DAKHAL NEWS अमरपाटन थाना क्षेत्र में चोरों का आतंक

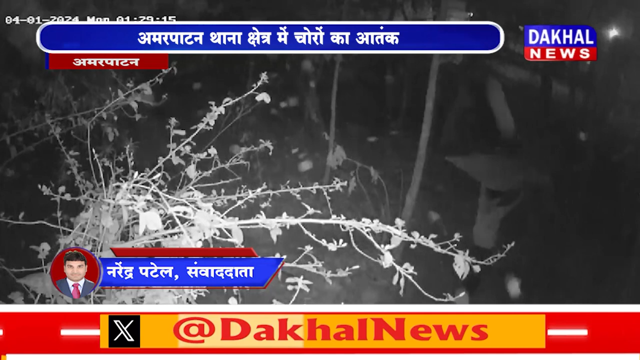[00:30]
लगे CCTV कैमरे में कैद हो गया जिसमें दो अग्यात चोर घटना को अंजाम देते हुए देखे जा सकते हैं